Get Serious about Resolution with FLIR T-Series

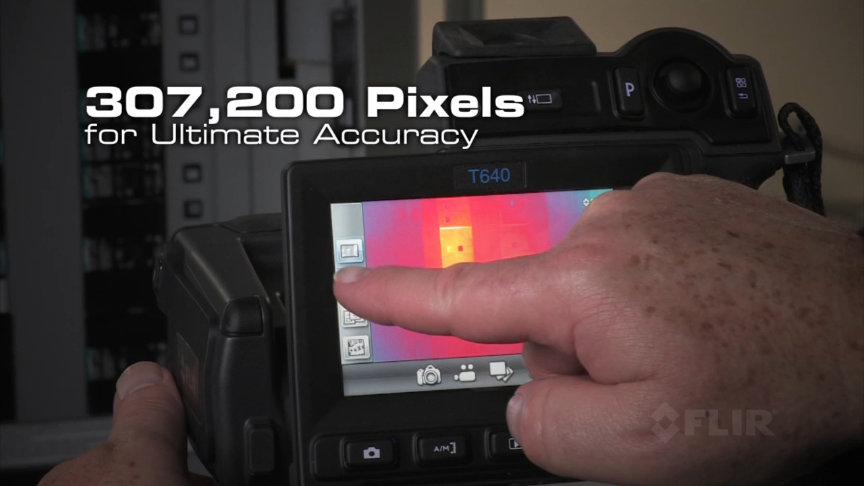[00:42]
A big bright touchscreen puts the tools you need right at your fingertips so you
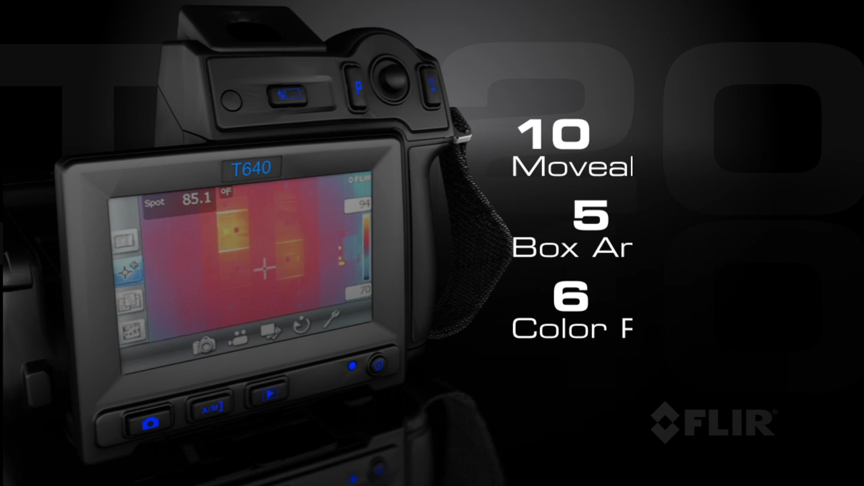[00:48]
can fine-tune images and add analytic data quickly and easily. And wait till you see our revolutionary Wi-Fi connectivity!
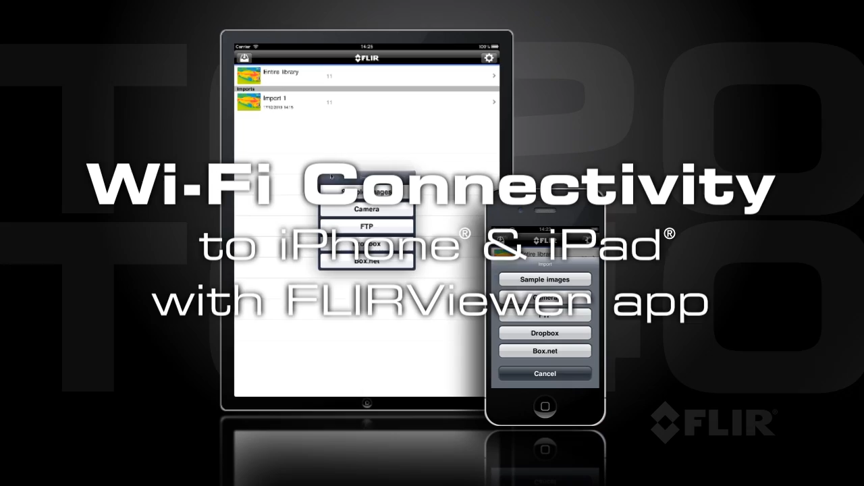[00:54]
Use the new FLIR Viewer app to seamlessly import images from the camera to an iPhone or iPad.
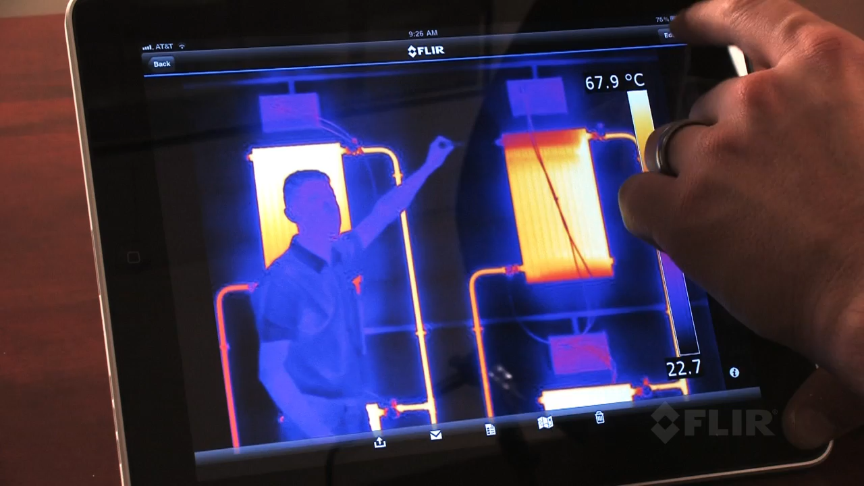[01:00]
Display and analyze them in greater detail.
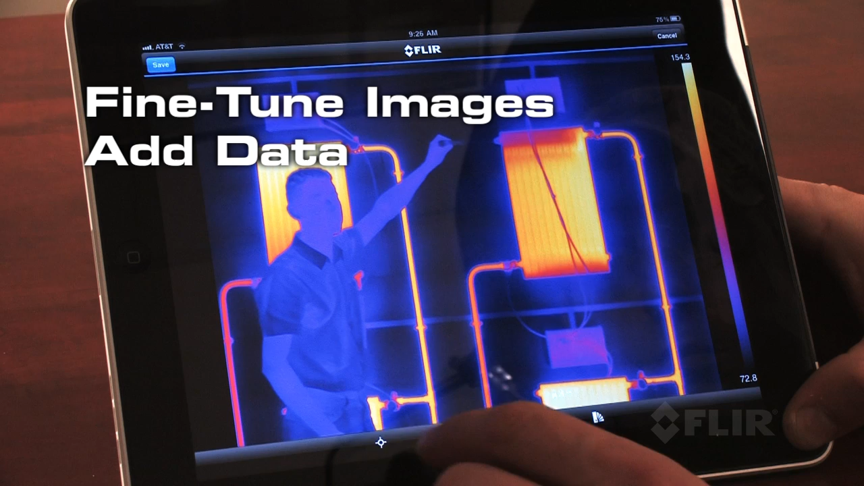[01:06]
Add more measurement spots, generate a report and share findings fast. Both models come with a large LCD for comfortable viewing.
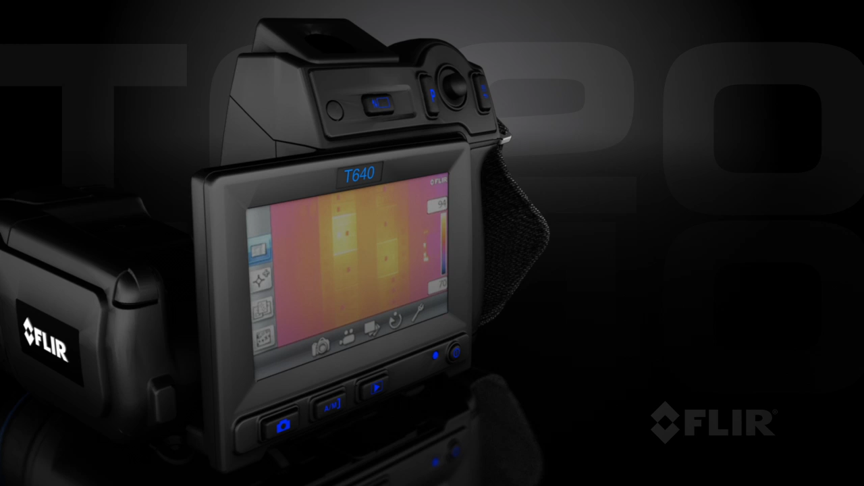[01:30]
Only FLIR can give you such innovative flexibility and speed in a professional thermal imaging camera.